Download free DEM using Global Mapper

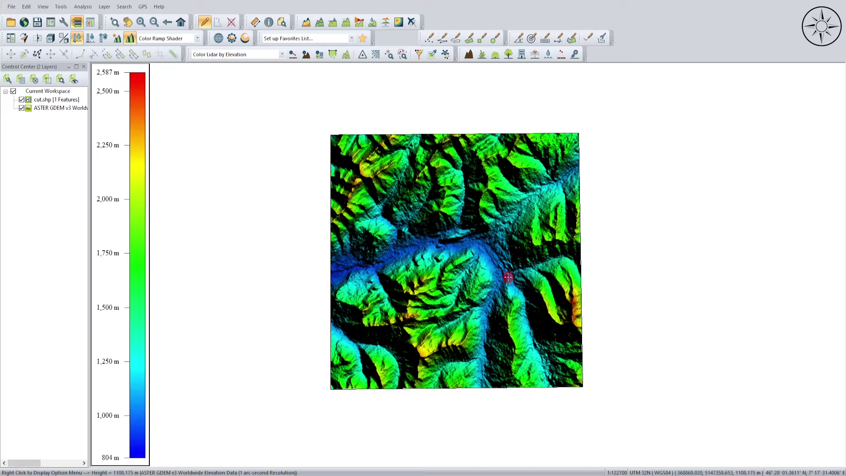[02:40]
it in other gis software like for example arcgis or qgis in order to do this go to file and then go to export
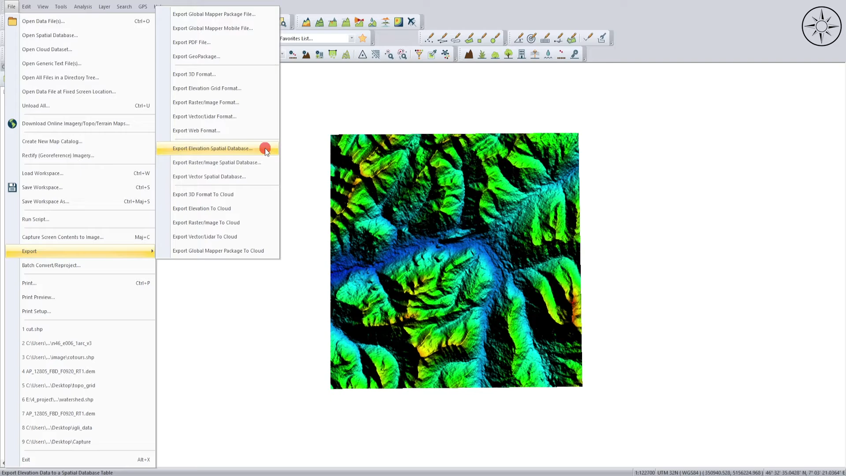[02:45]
and then click on export elevation grade format from here you can choose
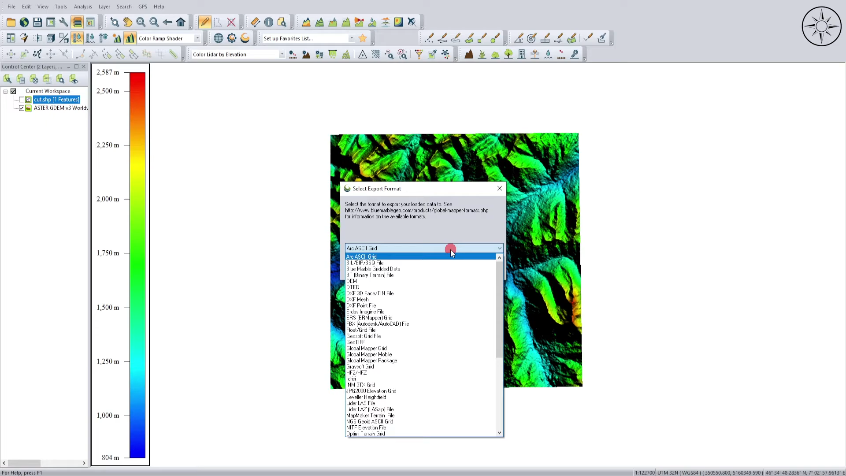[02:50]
which format you want to export for my case i will choose the
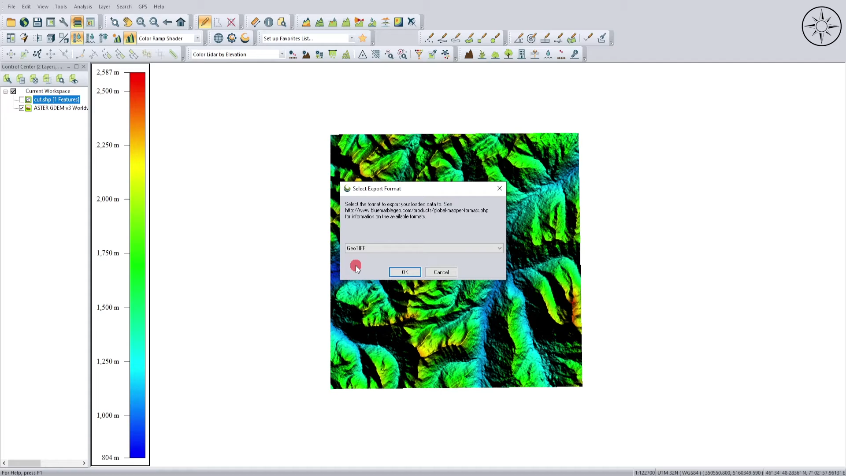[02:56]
geotiff format which is a georeferenced thief then i will click on ok for this parameters